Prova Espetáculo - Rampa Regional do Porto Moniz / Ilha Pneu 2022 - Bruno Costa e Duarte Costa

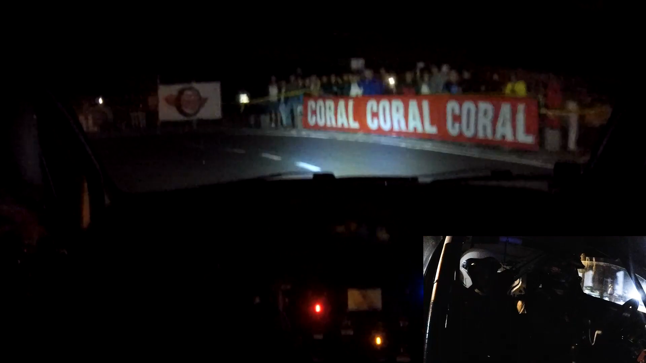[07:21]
Vai gostar? Tá bom. Direita, direita agora para sair. Cuidado aí! Cuidado aí! Cuidado!
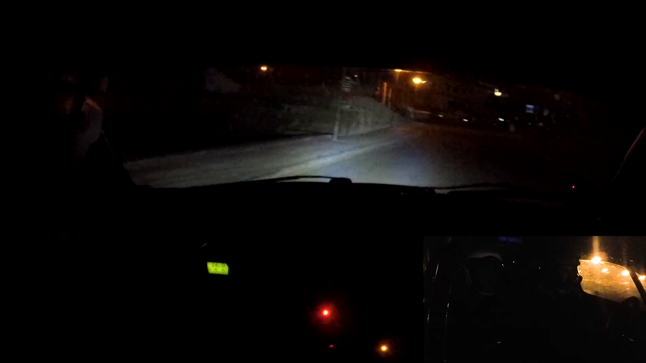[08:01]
Esquerda, fodida! Devagar! Atenção, aqui uma curva lixada. Direita. É a rotunda aí. É a rotunda.
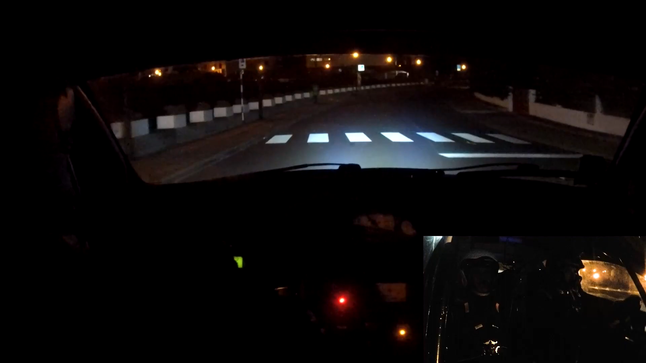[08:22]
Vai devagar agora. Vai entrar na rotunda.
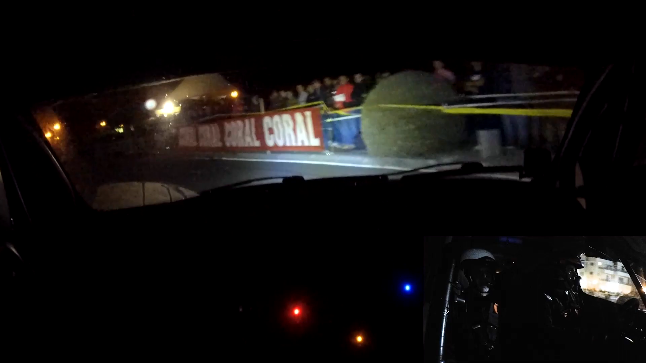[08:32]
Cuidado. Cuidado! Cuidado! Devagar aqui!
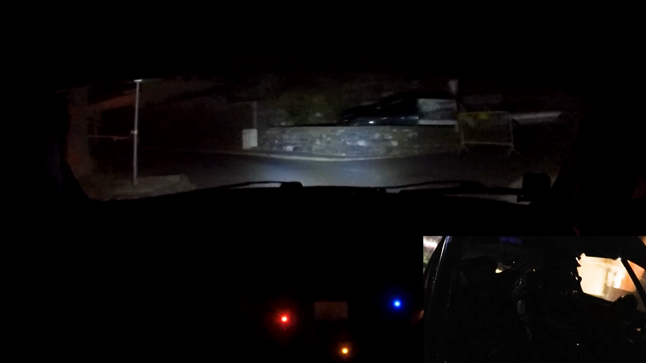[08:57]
Aqui pode ir agora! E pá, cuidado! Cuidado aqui, já fudeu daqui.